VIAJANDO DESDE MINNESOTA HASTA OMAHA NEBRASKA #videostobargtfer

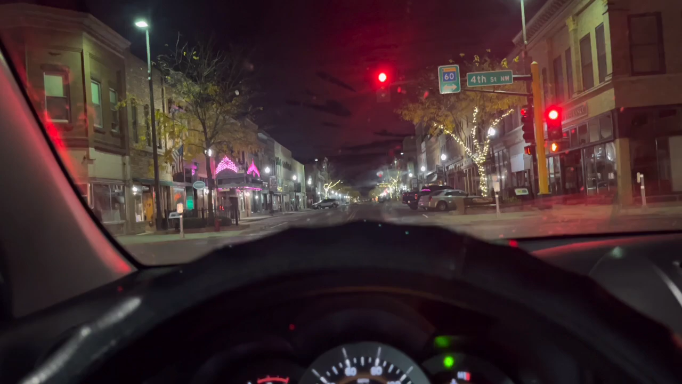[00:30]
Nos dirigimos a un recorrido desde la ciudad de Ferbo, Minnesota, hasta la ciudad de Omaha, en Nebraska. Así que acompáñenme a
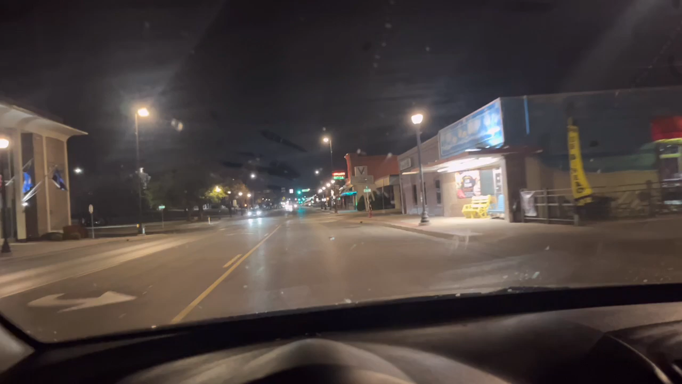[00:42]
viajar en las carreteras de este gran país. A continuación les muestro la salida de esta ciudad
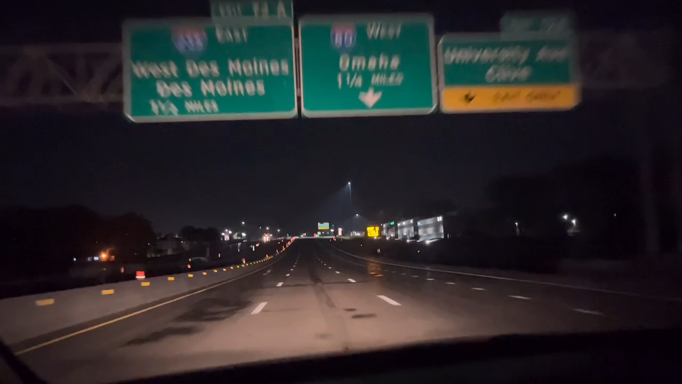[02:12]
una vez más en este recorrido hacia la ciudad de Omaha, en Nebraska. Así que, mi gente, de antemano, les pido solamente un favor. Que me dejen esos deditos arriba, ya que esos me ayudan muchísimo a seguir adelante aquí en esta plataforma. Así que, me dirijo, o nos dirigimos, porque van todos ustedes conmigo, en el freeway 35 del norte hacia el sur,
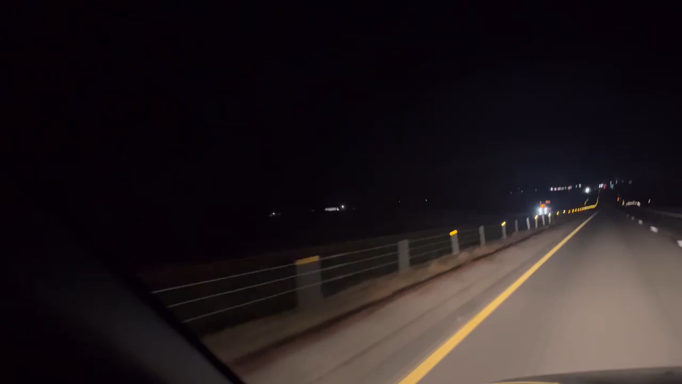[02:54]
Y en ese 80 West, viajaremos por acerca de dos horas para llegar hasta la ciudad de Omaha, en Nebraska. Así que, mi gente, el recorrido es un poco largo. Es acerca de cinco horas y feria, cinco horas y media, más o menos. Pero bueno, gracias por acompañarme, gracias por estar acá, y por seguir este su canal.
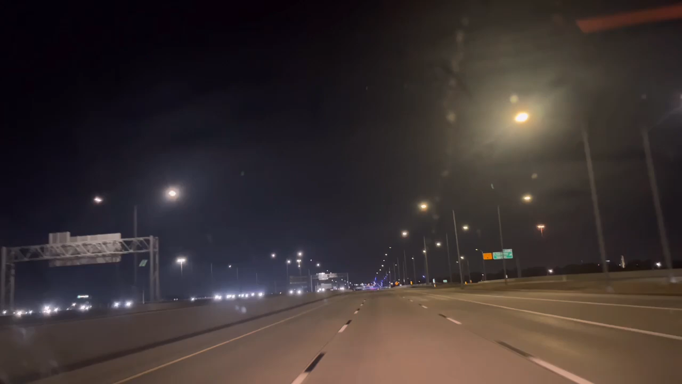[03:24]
Bueno, como pueden ver, estoy viajando en horas de la noche, horas en las que el tráfico es un poco light en la carretera. No hay demasiado tráfico, es por eso que me gusta, y quiero siempre manejar de noche. Y bueno, aquí vamos entrando, entrando ya en la gran ciudad de seis carriles de ambos lados, en Omaha, Nebraska.